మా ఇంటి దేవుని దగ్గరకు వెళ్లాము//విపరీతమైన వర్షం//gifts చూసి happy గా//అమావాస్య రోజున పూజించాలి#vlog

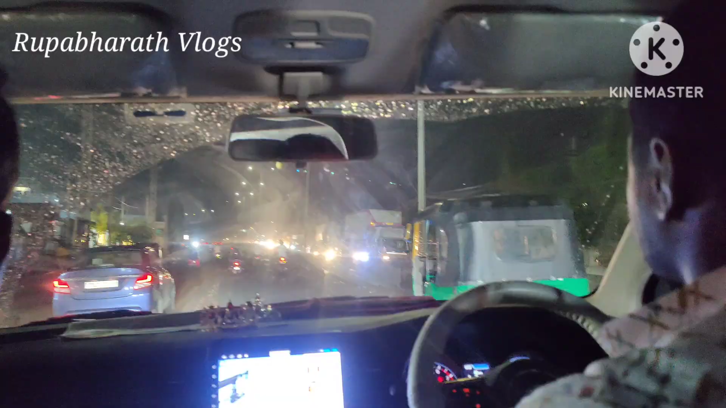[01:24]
సో 9:30కి అయితే హైదరాబాద్ నుంచి స్టార్ట్ అయ్యాము. కాకపోతే ఆ రోజు చాలా వర్షం పడింది, దాదాపు 6:00 స్టార్ట్ అయింది వర్షం, 8:00 వరకు కంటిన్యూస్గా హెవీ రెయిన్ అయితే పడింది.
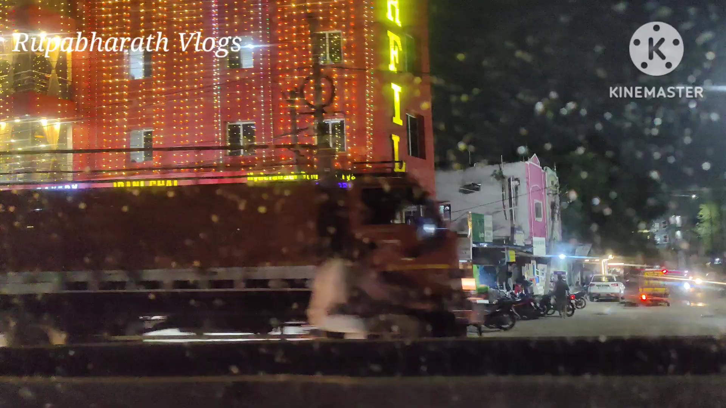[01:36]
అసలు వెళ్తామా లేదా అని అనుకున్నాం అనమాట ఆ వర్షాన్ని చూసి భయపడి. కాకపోతే మధ్యలో కొంచెం సేపు గ్యాప్ ఇచ్చిందనమాట, ఆ గ్యాప్లో మేము స్టార్ట్ అయిపోయాము. 9:30కి స్టార్ట్ అయితే మేము రీచ్ అయ్యే వరకు 1:30 దాటిపోయింది.
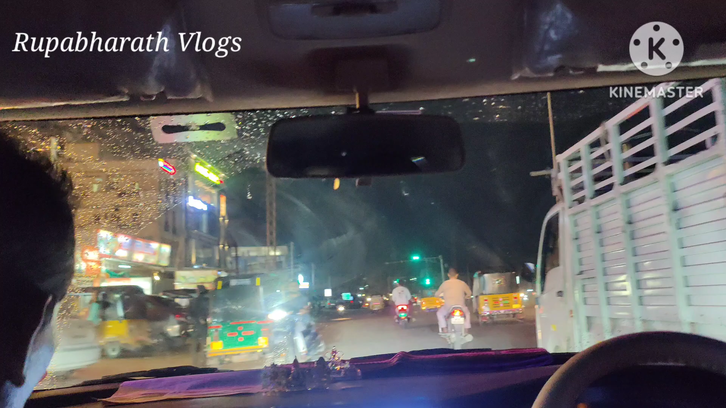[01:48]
అసలు మేము సిటీ ఇంకా దాటనే లేదు. సో ఇంటి నుంచి స్టార్ట్ అయ్యామంతే ఒక 15-20 మినిట్స్ తర్వాత మళ్ళీ హెవీ రెయిన్ అయితే స్టార్ట్ అయిపోయింది.
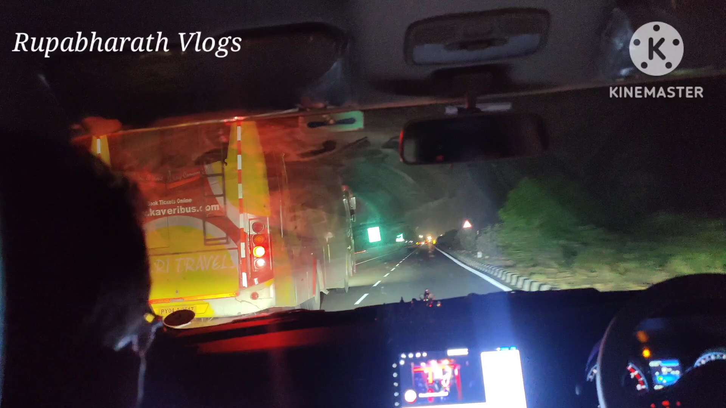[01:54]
అసలు హైదరాబాద్లోనే చాలా వర్షం ఉంది, సిటీ దాటి మనం బయటికి వెళ్ళిన తర్వాత అసలు అక్కడ వర్షమే పడలేదన్నమాట.
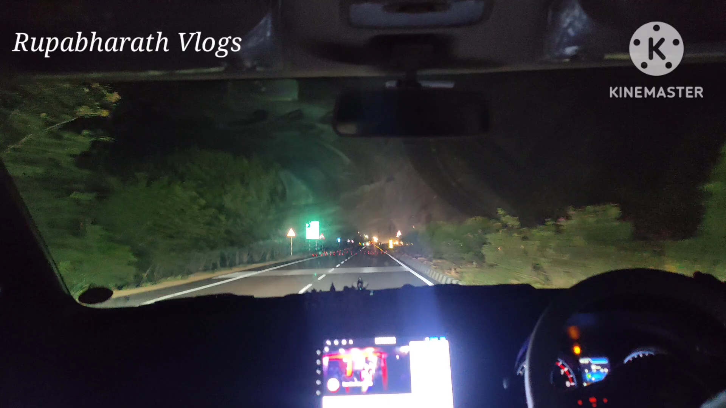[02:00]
మొత్తం రోడ్స్ అంతా చాలా నీట్గా ప్లెయిన్గానే ఉన్నాయి.
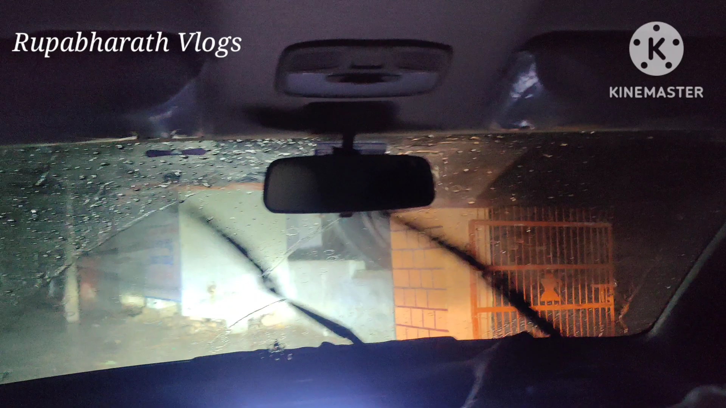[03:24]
సో ఇంకా కిందికి దిగితే తడిచిపోతాము ఆ వర్షంలో అన్నట్టు మేమైతే ఇంకా అలా కారులోనే ఉండిపోయాము కొద్దిసేపు వరకు.